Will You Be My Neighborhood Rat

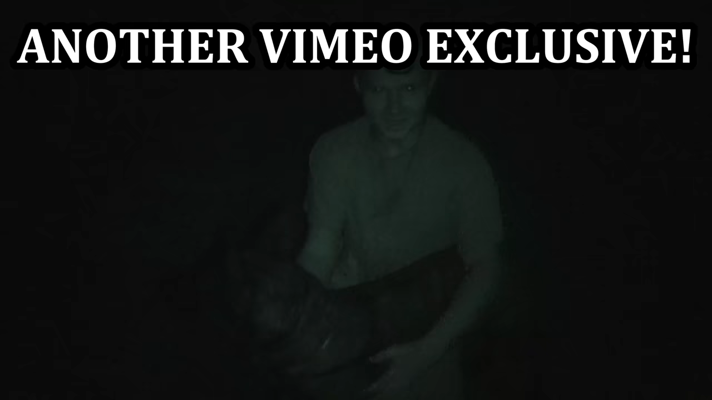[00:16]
So tonight we are taking Shirini out on a coon hunt all on her own. Well, that's good to know. Oh, there she goes. Oh, that's definitely a coon.